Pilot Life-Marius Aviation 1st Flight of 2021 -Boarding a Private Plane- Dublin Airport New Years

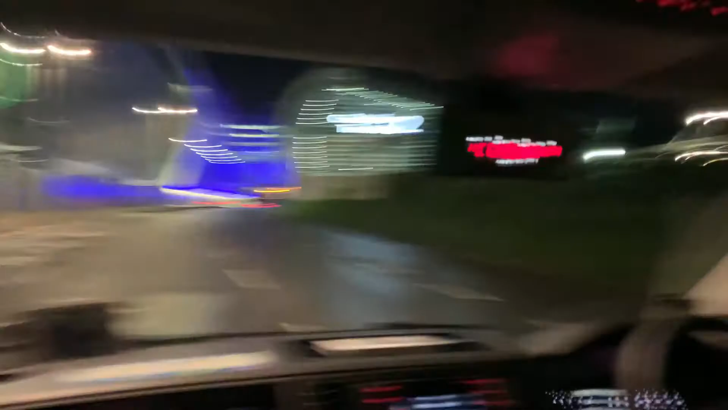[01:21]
but that we're actually going to the VIP side, the corporate side of the airport.
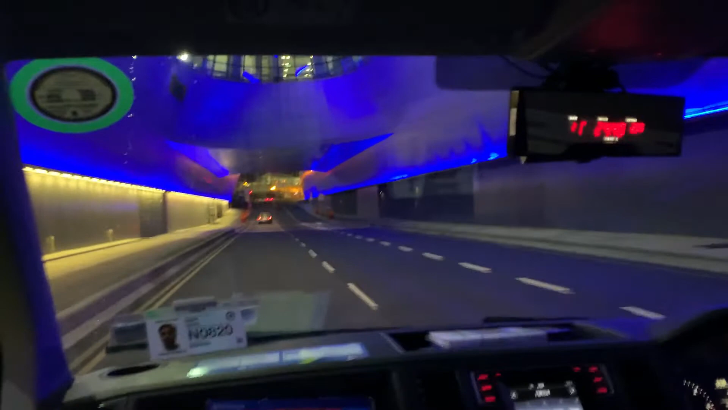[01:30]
Our turn is literally as we come out of the tunnel here to the left, is a little private road that goes off to the left,
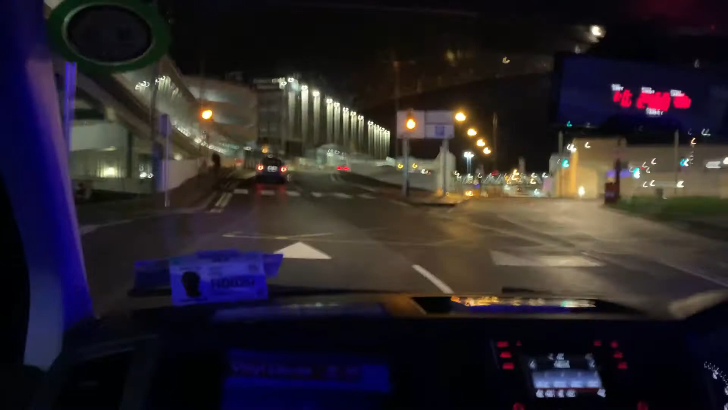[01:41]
but the driver is convinced that he has to take us to the terminal, so we're going to have a discussion here in front of the terminal on what we want him to do.
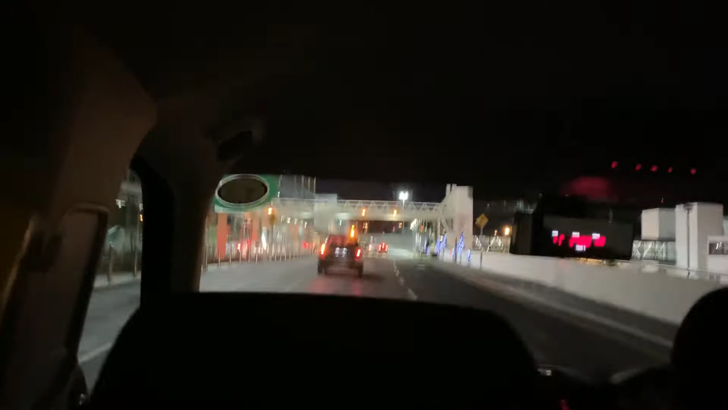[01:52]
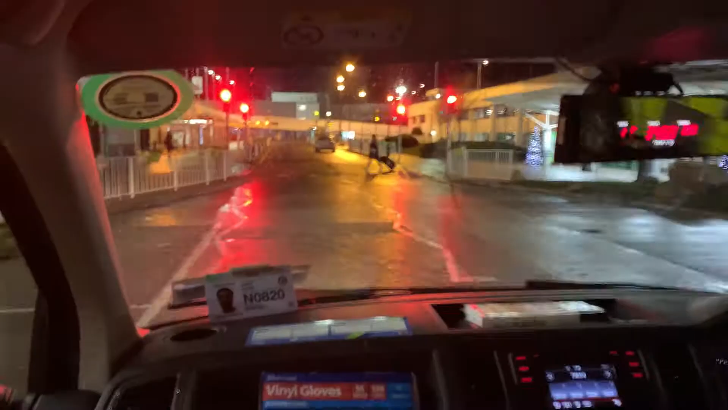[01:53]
We finally convinced him that he needs to go back around and take the little private road down the bottom side of the Dublin airport,
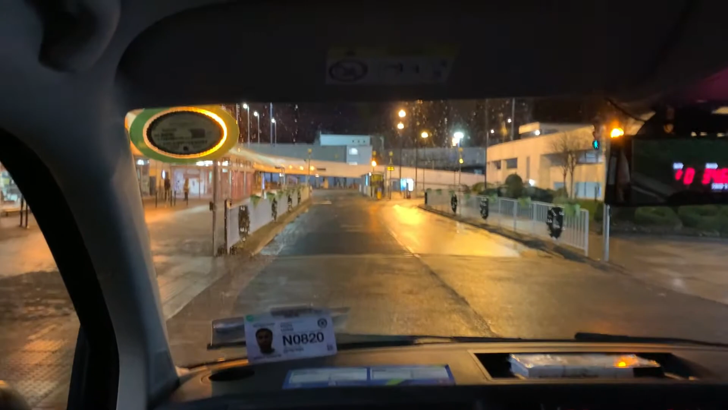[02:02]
bottom side of the terminal, and go over to Platinum Services. Here he is very, very hesitant, and he's always been told you can never come down this road, and here we are making him come down this road, and you can hear the, kind of the banter that ensues here.